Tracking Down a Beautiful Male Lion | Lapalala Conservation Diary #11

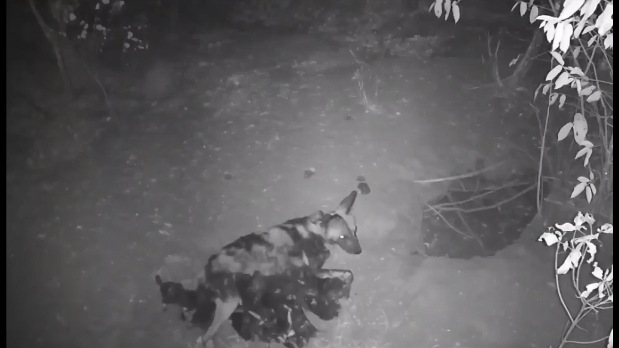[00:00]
It's some beautiful footage of these wild dogs suckling, so there are about 11 of them, we've counted about 11 of them now, and not everybody gets a team.